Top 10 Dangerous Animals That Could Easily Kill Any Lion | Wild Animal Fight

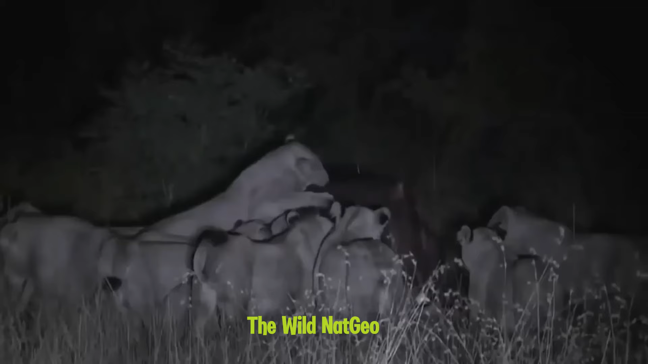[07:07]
The hippo only needs to land a single bite and it's over for the mighty wildcat.